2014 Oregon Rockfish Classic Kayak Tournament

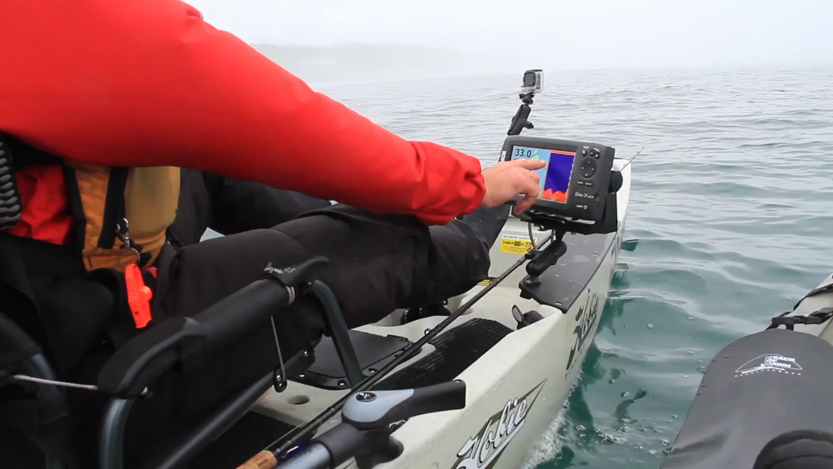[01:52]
I've got some spots already marked. These are some really good rock systems and upcroppings of rock that there's always a lot of big fish on. So we're going to kind of get out here, explore this a little bit and see what we can find.